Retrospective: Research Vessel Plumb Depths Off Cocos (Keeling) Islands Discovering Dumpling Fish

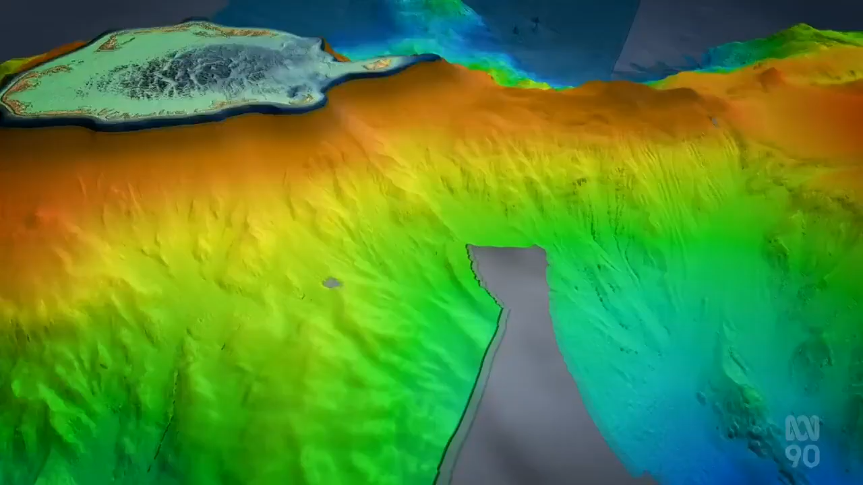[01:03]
Scientists are also producing world-first mapping of the Cocos Keeling Islands.
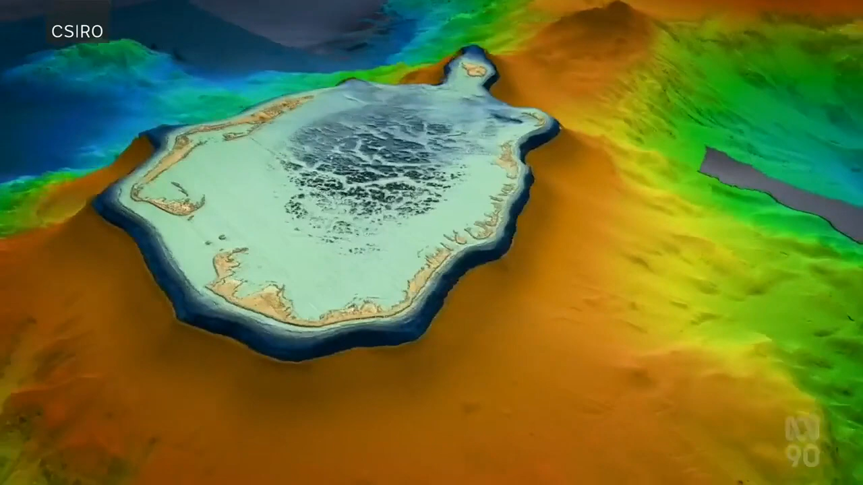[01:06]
We've mapped that in great detail, which unbelievably has never been mapped before.